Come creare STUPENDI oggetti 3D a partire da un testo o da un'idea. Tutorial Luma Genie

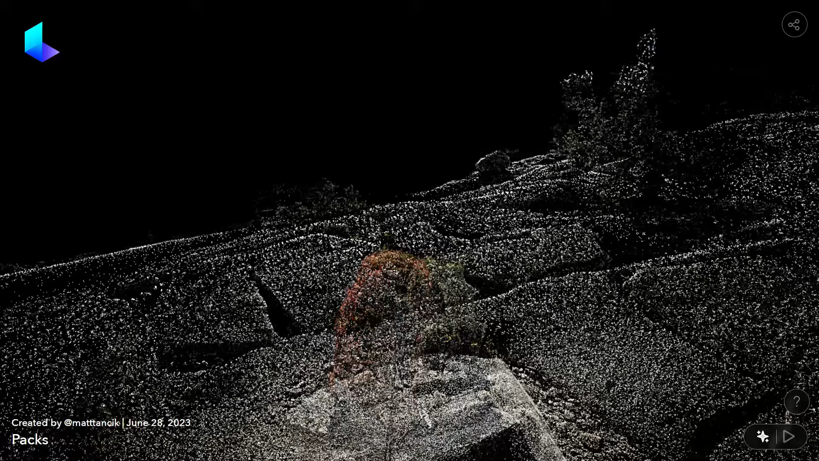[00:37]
Luma ha due possibilità, quello di creare le scene interative attraverso l'uso di uno smartphone o di una macchina fotografica,